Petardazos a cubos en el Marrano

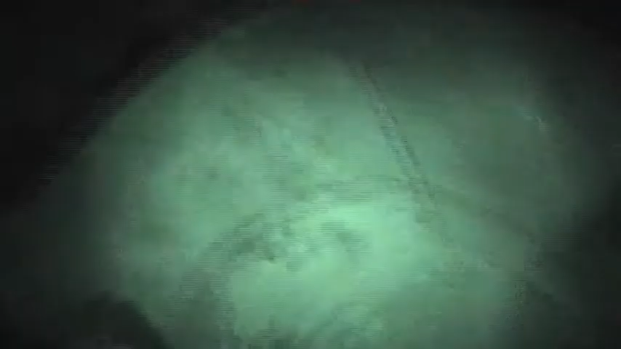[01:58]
¡Dios! ¡Se ha deformado! ¿Has visto, tío?
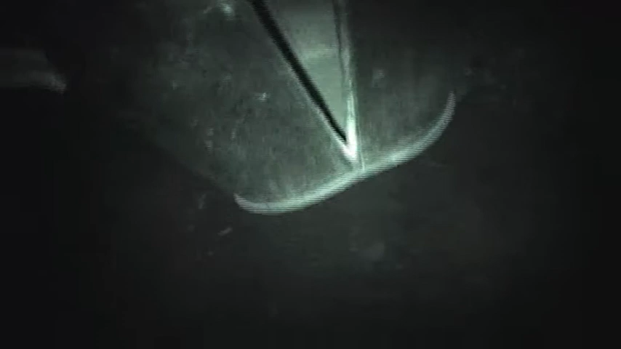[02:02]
¡Dios! ¿Has visto cómo ha subido? ¡Dios, eh! ¡La polla!
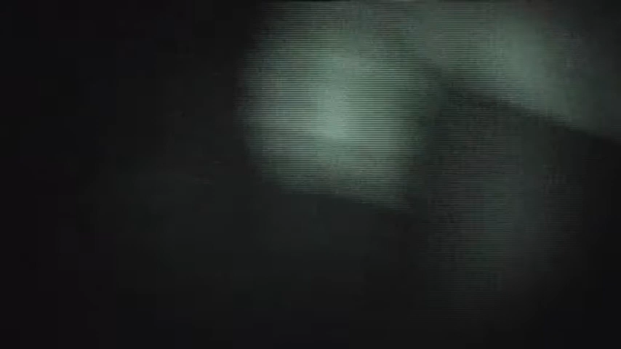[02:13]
¿Era del Mojicano? ¡Era del Mojicano! ¡Era, no!